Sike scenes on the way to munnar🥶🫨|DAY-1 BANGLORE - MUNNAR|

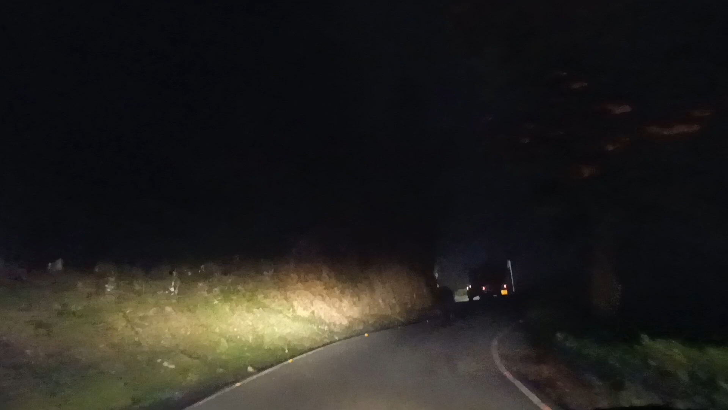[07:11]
ಇಲ್ಲಿಂದ ಸ್ಟೇ ಒಂದು 8-10 ಕಿಲೋಮೀಟ್ರ್ ಇದೆ. ಸೊ ಆನ್ ದ ವೇ ರೂಟ್ ನೋಡಿ, ಫುಲ್ಲು ಫಾಗ್ ಕವರ್ ಆಗಿಬಿಟ್ಟಿದೆ, ರೋಡೆಲ್ಲ ಫುಲ್ಲು. ಮುಂದೆ ಬರೋ ಗಾಡಿ ಆಗಲೇ ಕಾಣಿಸ್ತಿಲ್ಲ, ನಿಮಗೆ ಫಾಗ್ ಕಾಣಿಸ್ತಿದ್ಯೋ ಇಲ್ವೋ ಅಂತ ಗೊತ್ತಿಲ್ಲ ಸ್ನೇಹಿತರೆ.
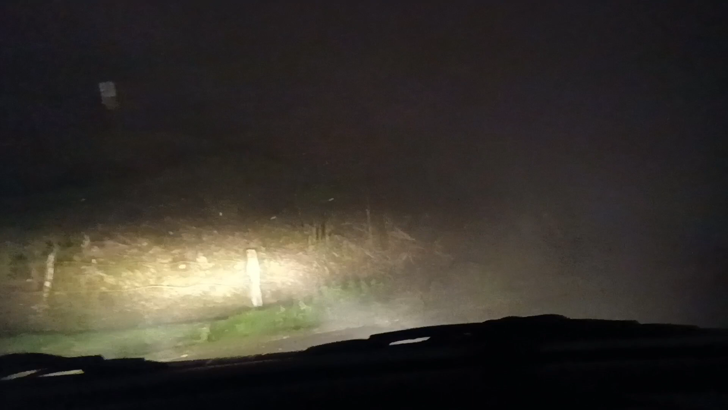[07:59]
ರಿಫ್ರ್ಯಾಕ್ಟರ್ಸ್ ಹಾಕಿರೋದಕ್ಕೆ ಬಚಾವು, ಇಲ್ಲಾಂದರೆ ಗಾಡಿ ಪಾರ್ಕಿಂಗ್ ಲೈಟ್ ಆನ್ ಮಾಡ್ಬಿಟ್ಟು ಇಲ್ಲೇ ನಿಂತ್ಕೊಬಿಡ್ಬೇಕು ಫಾಗು ಹೋಗೋವರೆಗೂ. ಲೆಫ್ಟ್ ಲೆಫ್ಟ್ ಲೆಫ್ಟ್. ಸೊ ಸ್ನೇಹಿತರೆ, ಇಲ್ಲೊಂದು 4-5 ಕಾರ್ ಅವರು ಹಜಾರ್ಡ್ಸ್ ಎಲ್ಲ ಹಾಕ್ಕೊಂಡು ಹೋಗ್ತಾಯಿದ್ರು.